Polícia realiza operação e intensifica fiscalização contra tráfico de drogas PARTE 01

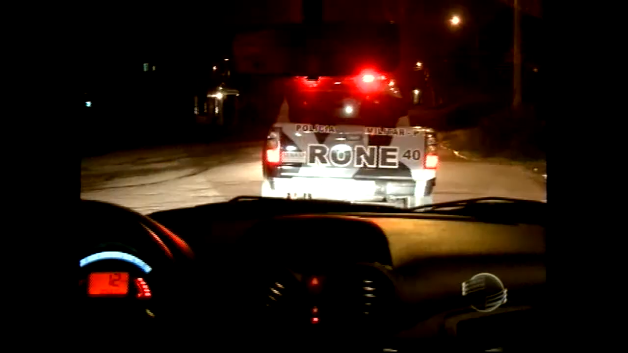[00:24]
com diversas formas de policiamento Os policiais iniciaram as rondas e abordagens na Vila Jerusalém em Zona Sul de Teresina,